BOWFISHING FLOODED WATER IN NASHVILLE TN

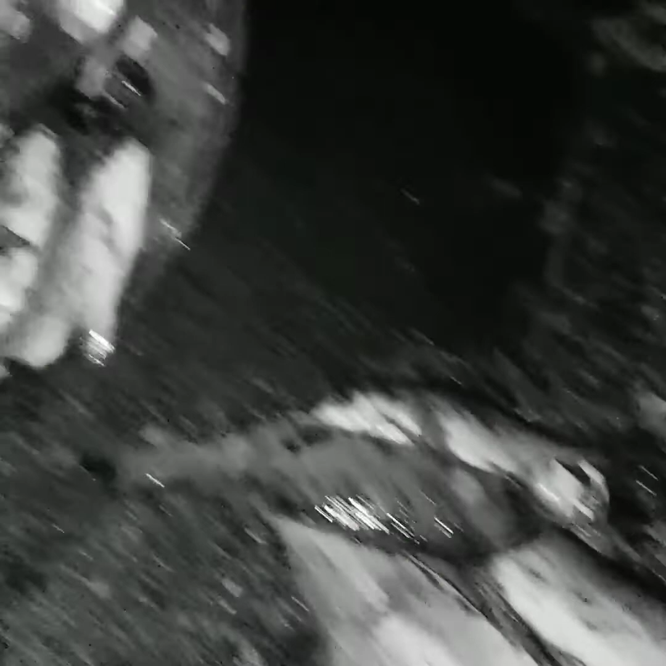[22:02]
There's still one in there. Yep, there's one more in there. That's a nice pile of fish, man.
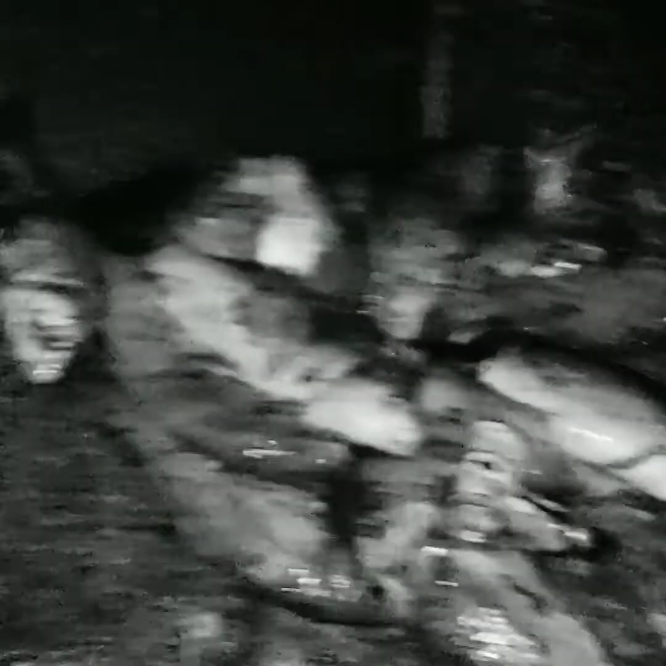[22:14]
That's a nice pile of fish.